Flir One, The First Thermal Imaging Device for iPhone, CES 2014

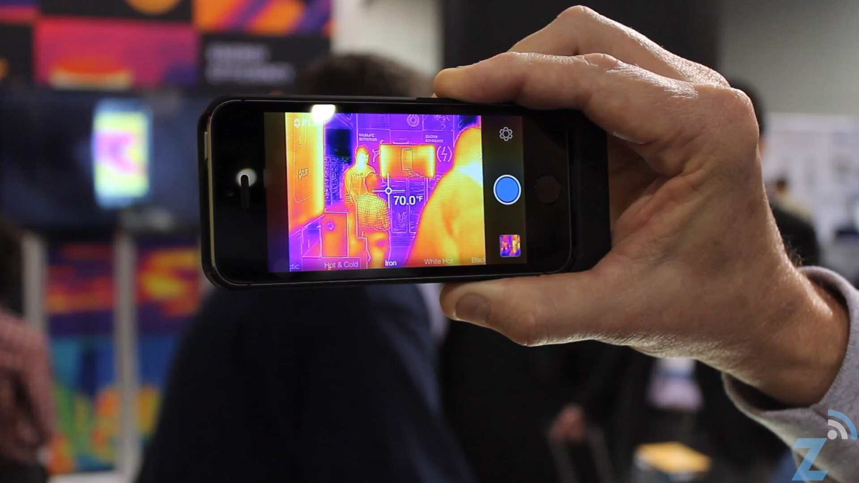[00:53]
On screen: spot 70.0°F
We take the visible and the thermal imagery and we combine them together in a very unique way a process we call MSX,
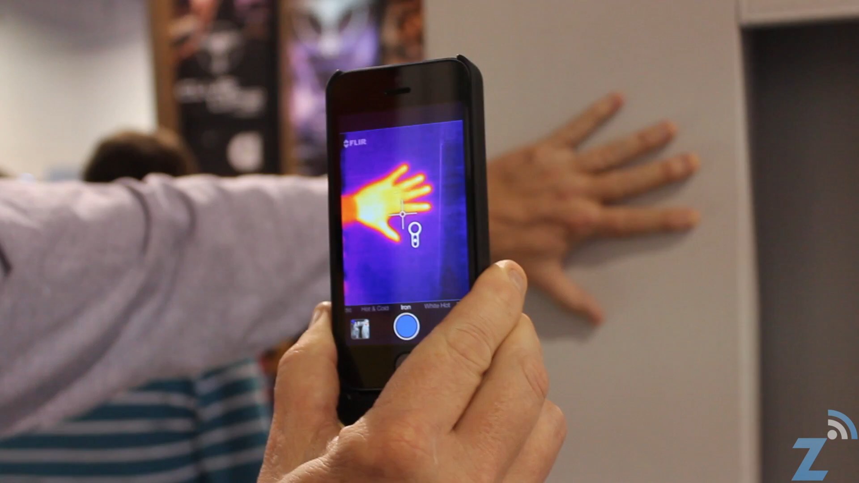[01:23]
If I go over here, put my hand on the wall, take my hand away, I've left a hand print on the wall.
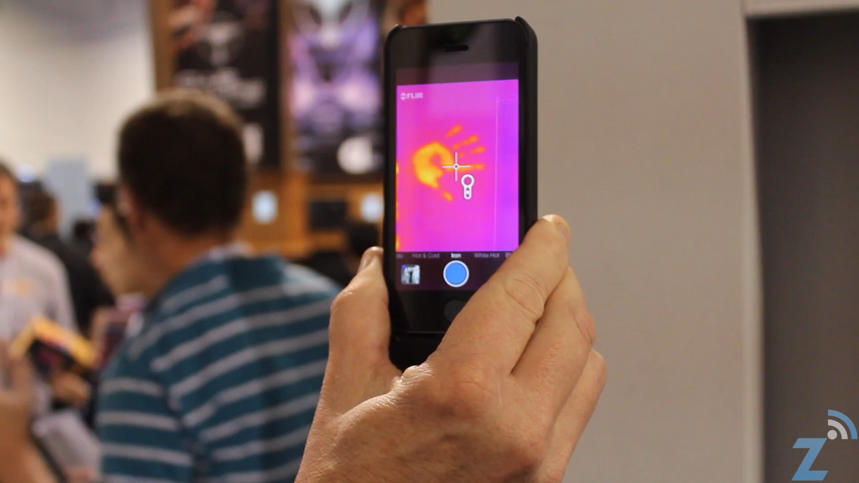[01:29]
So basically what I've done is I've changed the temperature of the wall ever so slightly that allows me to make those kind of small measurements. This is useful for a lot of people, a lot of things. Specifically if you're a homeowner, you can walk around your house.